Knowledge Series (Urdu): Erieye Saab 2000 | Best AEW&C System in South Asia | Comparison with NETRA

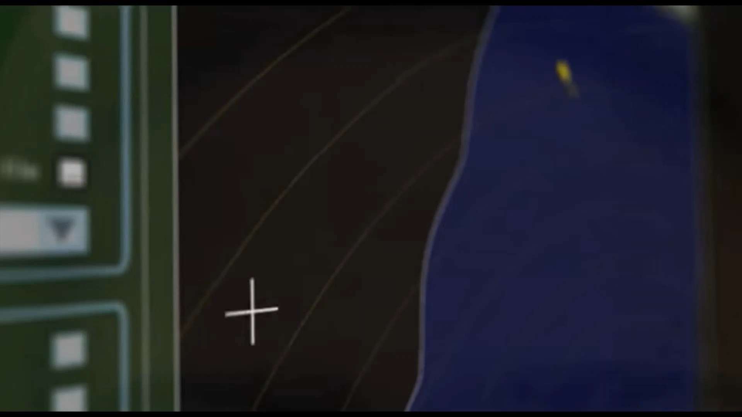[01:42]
یوزج بتا دیتا ہے اور آپ کئی طریقے کی ڈیٹر ٹریکنگ کر سکتے
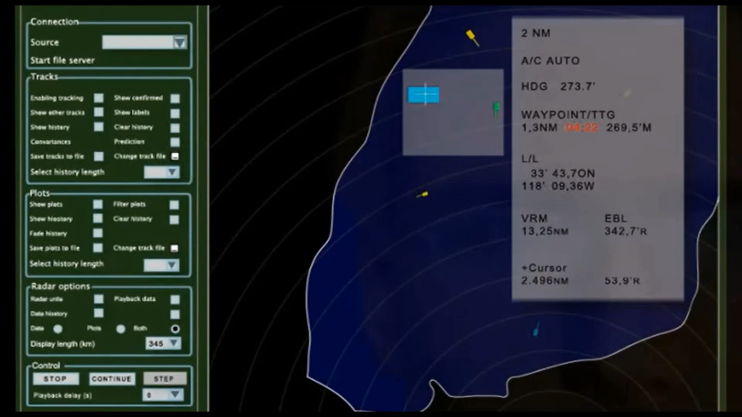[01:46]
ہیں اور جو ٹریکرز ہوتے ہیں یا جو ریڈار آپریٹرز ہیں وہ ایک کمانڈر کو بڑی کمپلیٹ